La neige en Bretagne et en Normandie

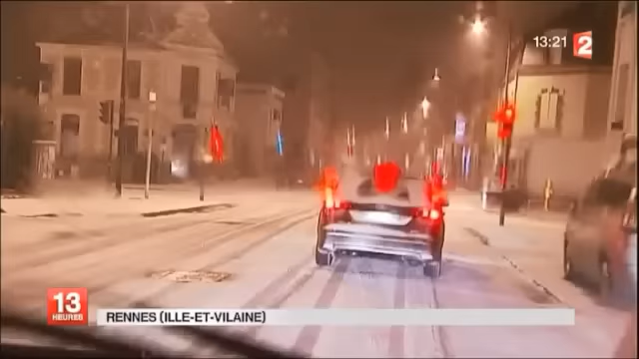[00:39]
Depuis 4 heures, ce matin, la neige est tombée en gros flocons sur le grand ouest de la France, comme ici, à Rennes.